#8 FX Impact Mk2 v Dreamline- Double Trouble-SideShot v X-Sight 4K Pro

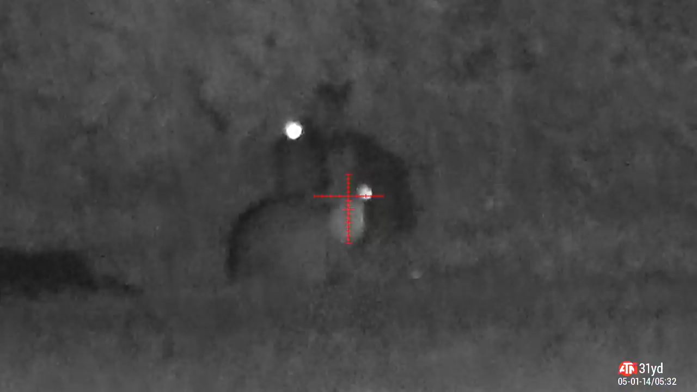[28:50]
Second one doesn't get very far.
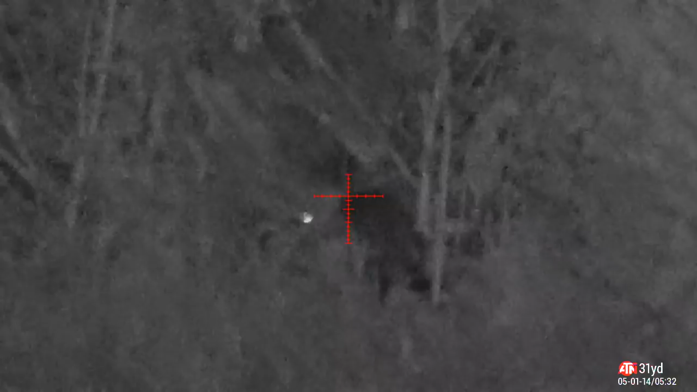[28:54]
He's getting a little bit of hold over slightly because he's ran a few yards back.
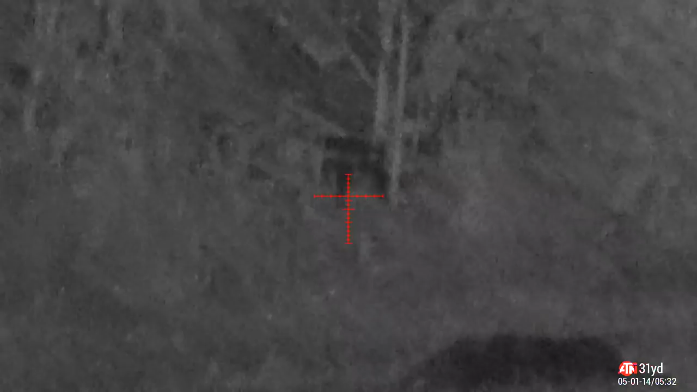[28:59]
Second one down.
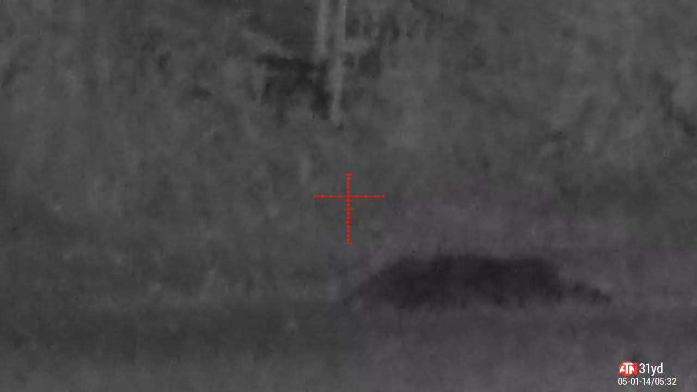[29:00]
Now I'm just looking for the one on the right. I remember that I saw. Where is he? Or is there somewhere?